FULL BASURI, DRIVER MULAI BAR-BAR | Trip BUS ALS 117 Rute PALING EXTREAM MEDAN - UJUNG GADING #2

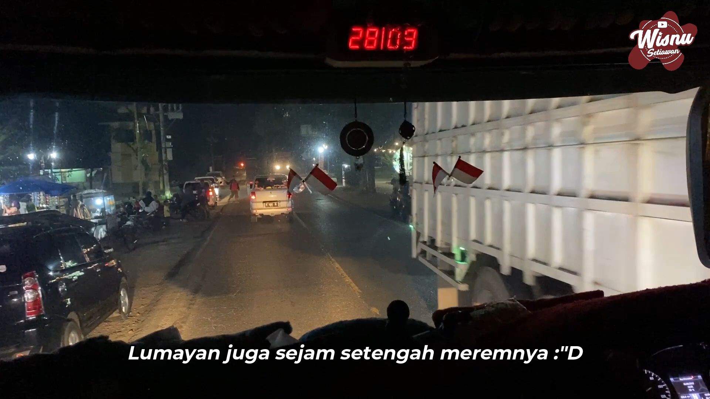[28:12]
Nah, saat ini kita sudah berada di Rantau Prapat yang merupakan ibu kota Kabupaten Labuan Batu.
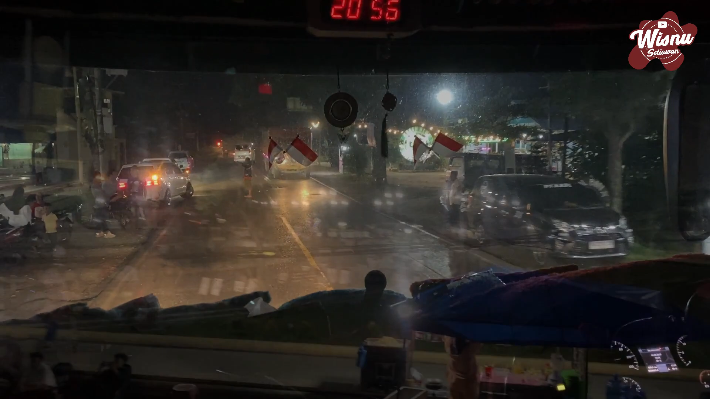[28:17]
Suasananya cukup ramai juga ya kalau malam hari kayak gini.